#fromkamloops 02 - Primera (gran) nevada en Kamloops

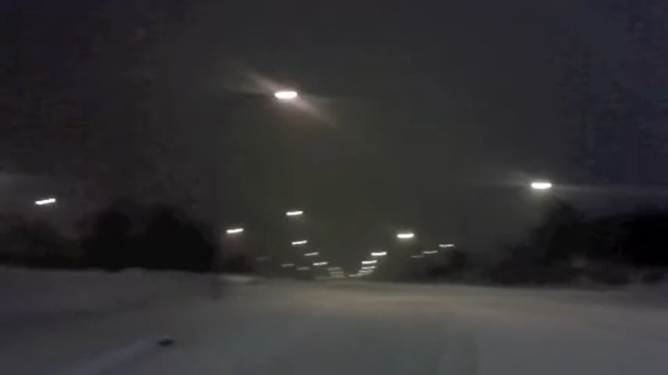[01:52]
un paisaje como el valle que queda para allí que es como el centro de la ciudad pero como veis no se ve nada